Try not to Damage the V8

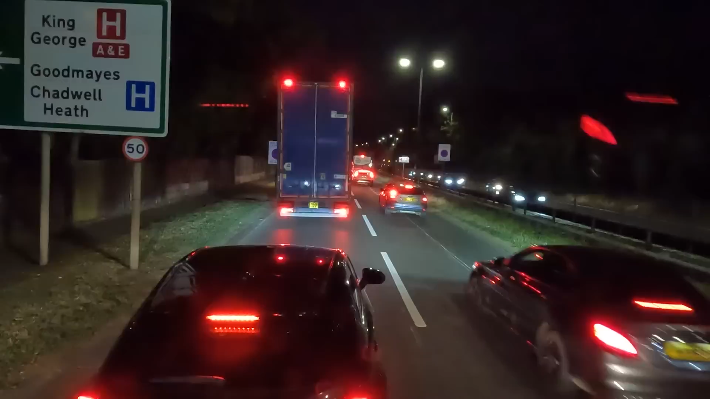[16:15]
But if I go this way, I'll either go up the M11 to the M25 or around the North Circular.
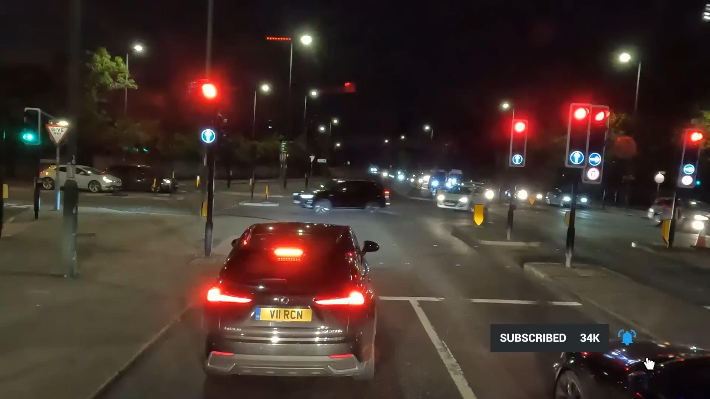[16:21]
Adds a bit of time on, but... oh well. This is my last shift as well. I'm heading home. Home-ish. Come on, mate. Come on, mate. There we go. Green light. And welcome to Bristol, people.